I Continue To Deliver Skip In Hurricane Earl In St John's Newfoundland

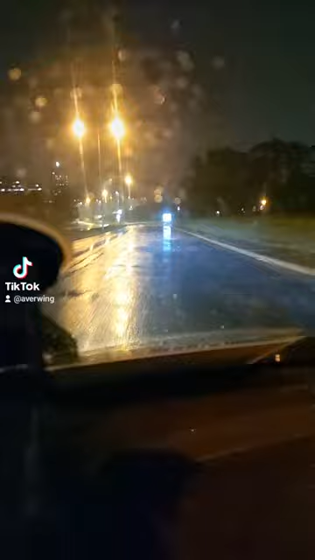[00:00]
Right now, I'm currently driving on Prince Philip here, and as you can see here, the rain is coming down really hard. My little Mazda 2 here is struggling just to fight against the winds and all that sort of stuff. I don't know what the current wind speed is right now, but yeah, it is coming down really hard outside.